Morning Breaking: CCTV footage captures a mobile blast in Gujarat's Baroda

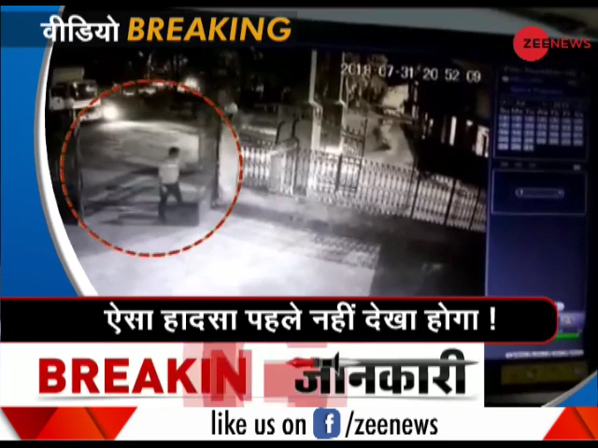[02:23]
पश्चिम बंगाल के बीर भूम जिले में हैरान कर देने वाला हाथसा हुआ यहां ट्रक से कुचल कर उसी के ड्राइवर के मौथ हो गई
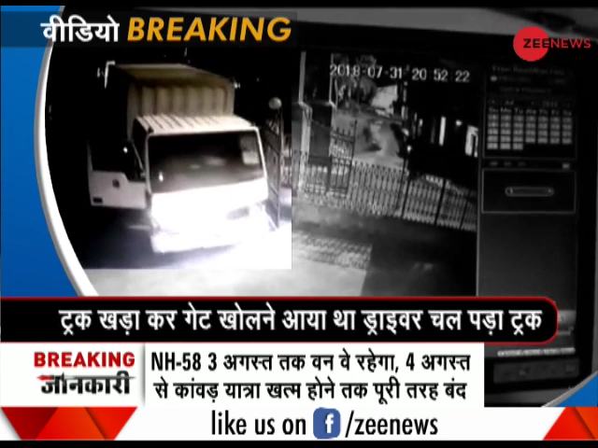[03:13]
लेकिन इसी दौरान वो नीचे गिर पड़ा और ट्रक उसको रौंधता हुआ आगे आकर दिवार से टकड़ा गया